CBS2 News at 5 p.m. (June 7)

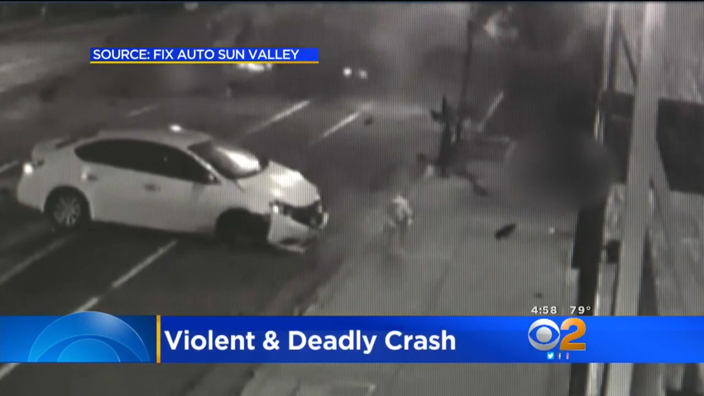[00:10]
A SPEEDING CAR SLAMMED INTO PARK CARS, KILLING ONE.
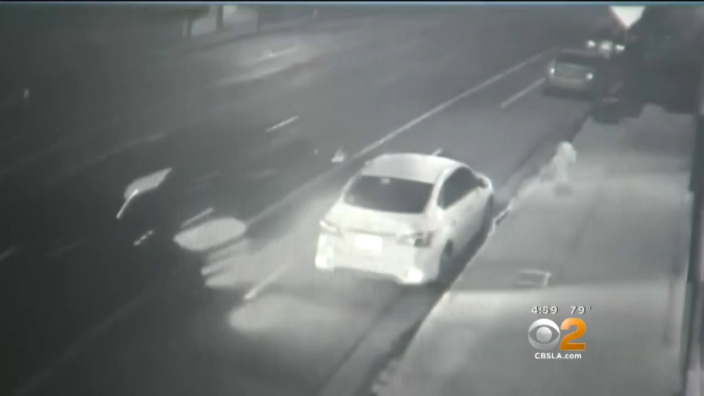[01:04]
YOU KNOW, SPINNING AROUND, IMPACTING THE REST OF THE VEHICLES. SEEING THE BODY COMING OUT OF THE VEHICLE, YOU KNOW, IT'S SAD.